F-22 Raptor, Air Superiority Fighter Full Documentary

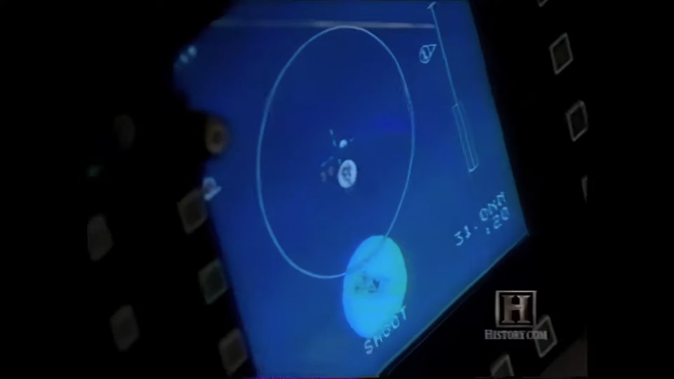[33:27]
the information of all the other sensors on the aircraft Into one display for the pilot So as a pilot,
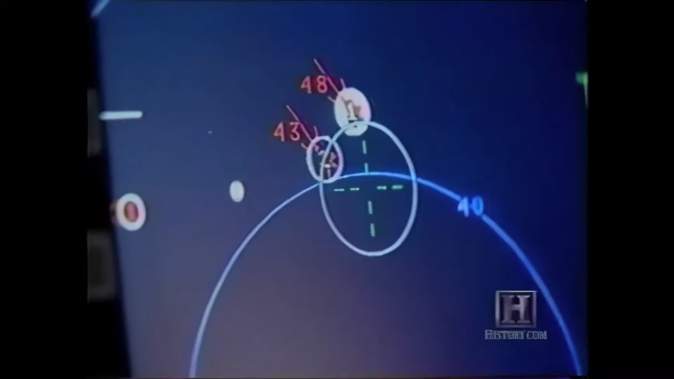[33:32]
you don't have to sort through the radar or another sensor to see what's going on around you
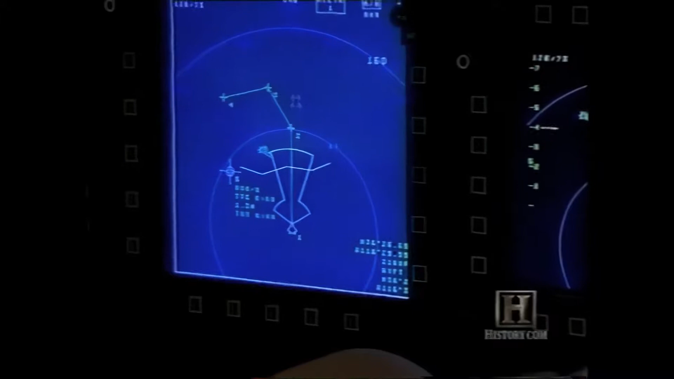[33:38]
Information is power and the way this airplane displays information to you It gives you knowledge of the battle space